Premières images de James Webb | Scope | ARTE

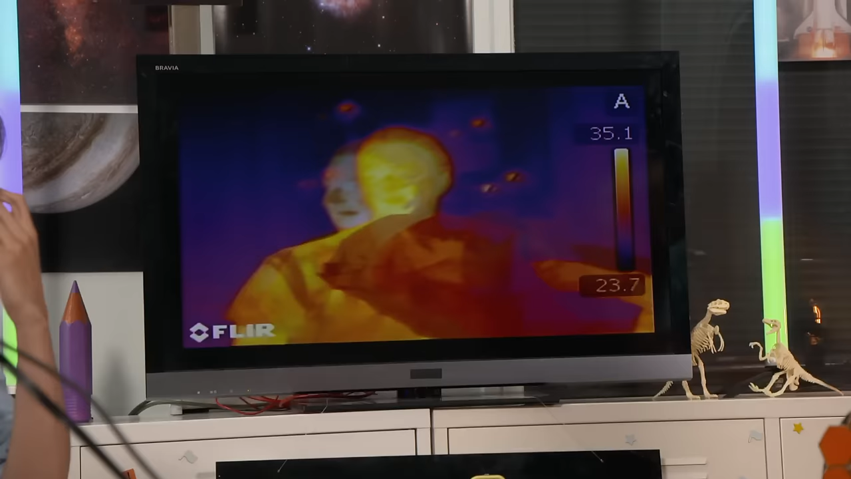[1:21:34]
Et donc, on peut voir à travers l'étoile qui naît.
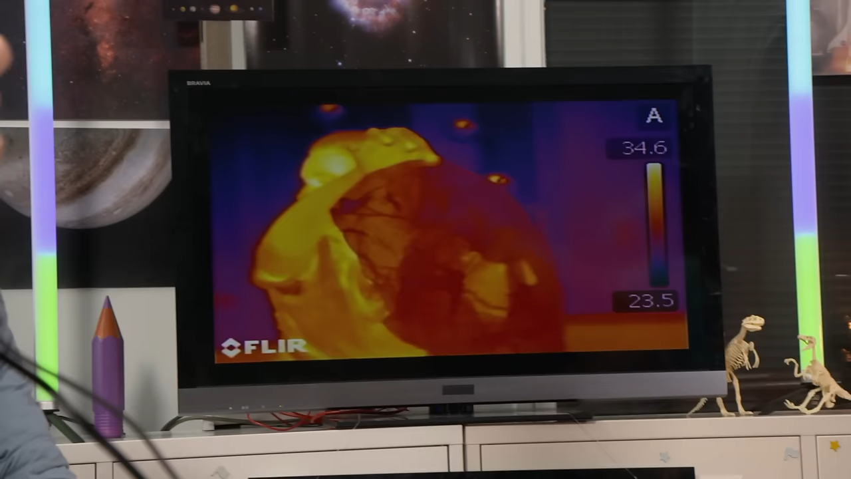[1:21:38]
Et là, ce qu'on voit, c'est une étoile en train de naître, n'est-ce pas? Tout à fait, regardez.